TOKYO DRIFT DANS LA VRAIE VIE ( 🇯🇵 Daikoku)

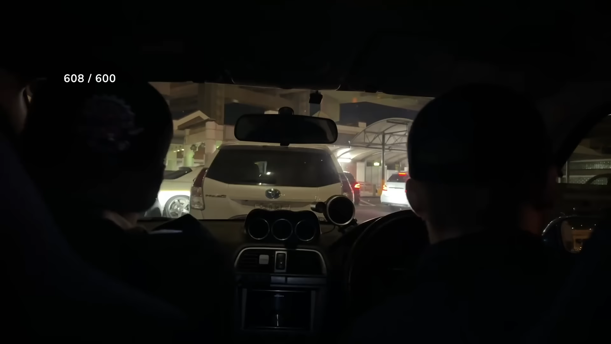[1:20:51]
Non, en fait il a démarré mais pour reculer, se garer une place derrière genre. On va l'entendre partir. Je pense que vu le bruit... J'ai entendu un truc là-dessus, c'était bon. Ouais. Non, je pense pas. C'est une GTR ça. Comment ça, mais au bruit tu reconnais la voiture? Je récale quand t'es pas fini. C'est quoi, c'est
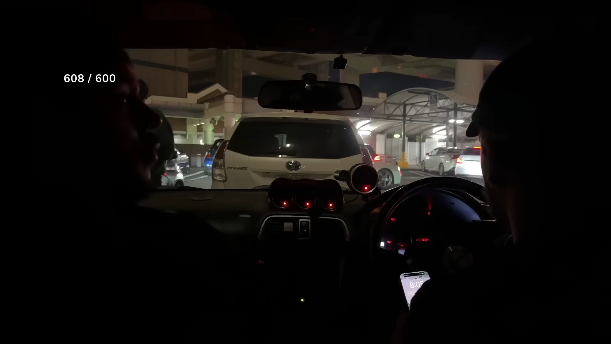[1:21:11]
rien que les jauges au milieu de turbo, l'huile et tout, tu sais que ça m'impressionne. Rien que ça, hein. J'ai l'impression qu'on est dans taxi. Il y a un truc de timer pour le turbo quand tu l'éteins. Ah ouais? Déjà rien de turbo. T'en penses quoi, Hugo?
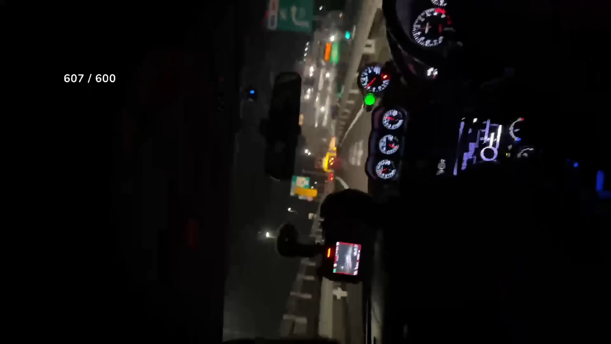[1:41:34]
Ah, ils sont partout gueux comme ça. Ouais. Oh, de la balle. C'est bien éclairé. Attends, je vais le second. Il y aura moins de monde que le. C'est pas autant que le premier, mais. Ça sera cool quand même. C'est en haut, ouais, c'est éclairé. En haut. Des fois, ils se posent ici aussi. J'ai vu une LFA là, un peu ici. Il s'appelle comment l'endroit où on est? Umi Otaru. Comment? Umi Otaru. Umi Otaru. Umi Otaru.